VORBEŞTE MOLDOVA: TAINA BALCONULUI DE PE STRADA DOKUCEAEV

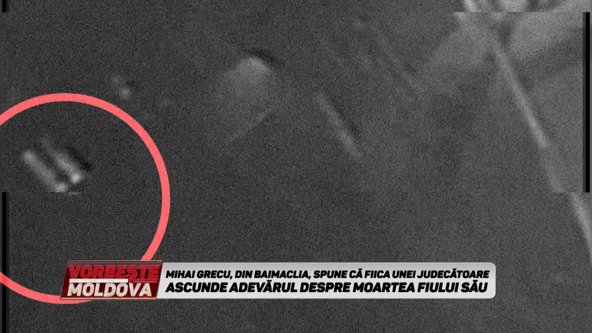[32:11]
Dumneavoastră ați văzut două umbre acum. Se văd două umbre acum.